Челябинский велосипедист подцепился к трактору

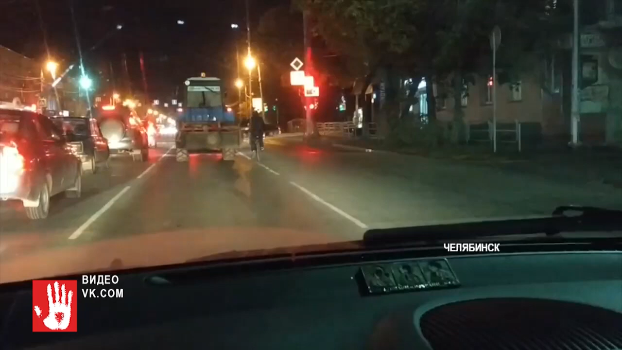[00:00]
Велосипедист. Мужчина, скорее всего, устал в пути и решил подцепиться к трактору. Ну вот, видимо, сам крутить педали уже устал, поэтому прицепом и поехали. Видимо, после тяжелого рабочего дня крутить педали сил уже не было. И таким образом ленивый челябинец поехал домой. Почти всю улицу Худякова мужчина на велосипеде проехал именно таким способом.
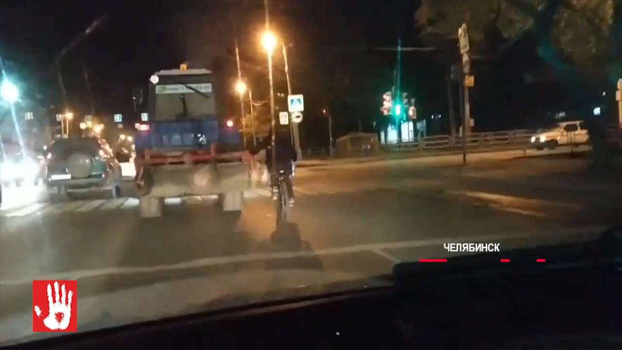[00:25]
За это время он точно успел отдохнуть.